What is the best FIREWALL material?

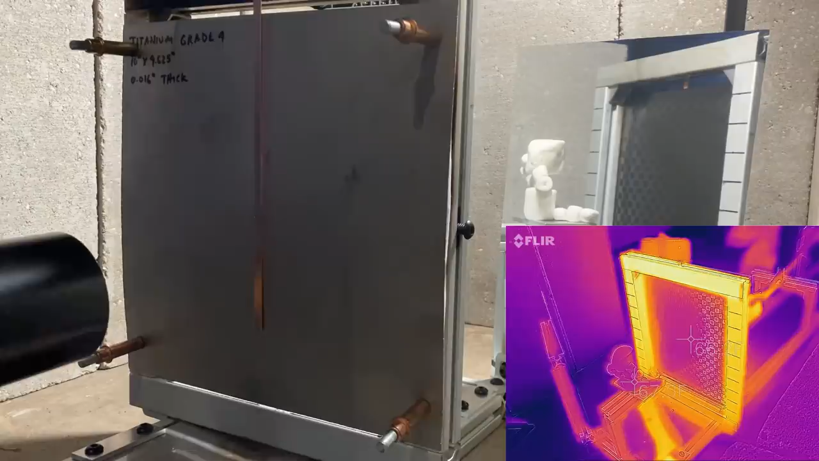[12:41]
Titanium is on the approved list of materials from the FAA, so we know it's going to hold up to flames. It has a melting point over 3000F, so it has excellent high temperature capability. Kind of explains why they made the SR-71 from titanium. We're going to be running this test with an eighth inch thick layer of ceramic blanket,
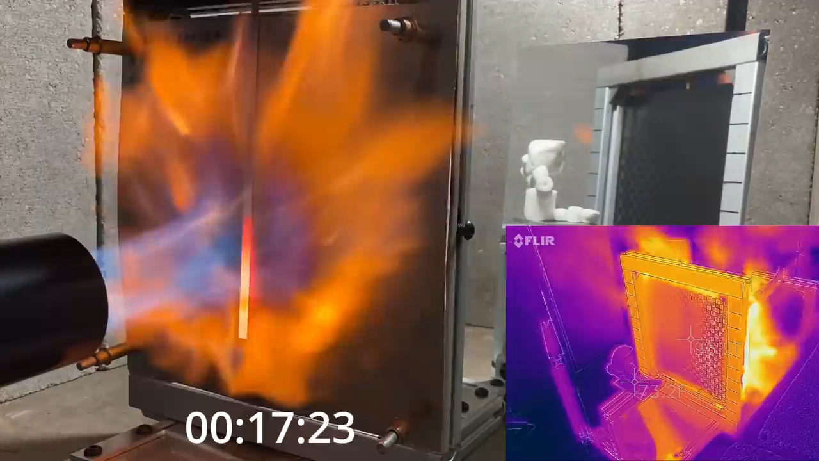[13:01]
just like we did on the last test with the stainless steel. I'll tell you right away that this is a working combination, and again, this is what we're using on the Dark Arrow 1 prototype.
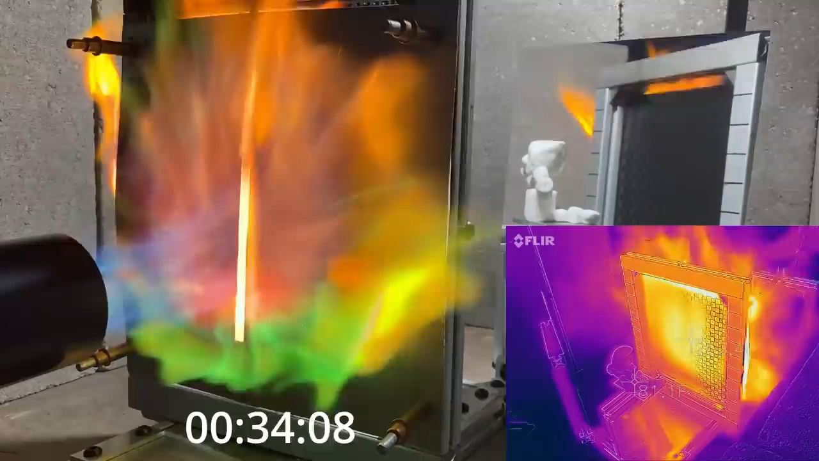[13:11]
We'll speed it up so that we can get to the interesting part. The temperature on the Marshmallow Man stabilizes after a while at around 135F. This is slightly higher than it was with our stainless steel test. I think this just comes down to I had the little temperature crosshairs on my infrared camera
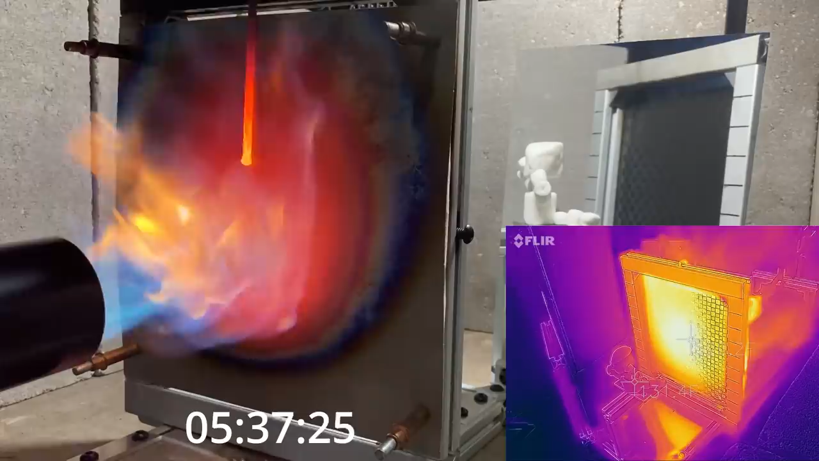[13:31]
on a little bit different location on the Marshmallow Man. I didn't really think about this until I was reviewing the footage, but I could have just used a high temperature thermocouple, put one on the firewall,
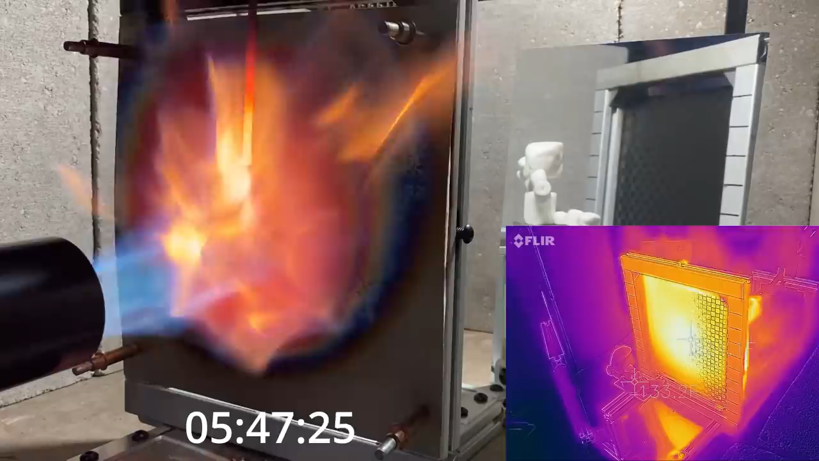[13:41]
and then one on the Marshmallow Man, and it would have given me a more accurate reading. I'll probably do that on future tests. Maybe it seems a little silly to go to that extent, I know we're kind of having fun with this test, but it's still serious business that you need to get right. I hope everyone who watches this video comes away with a healthy respect for the importance of a proper firewall heat shield, and also I hope this video shows you what can happen if you don't have a good firewall heat shield. You can't just use anything that says high temperature, you need to use qualified materials.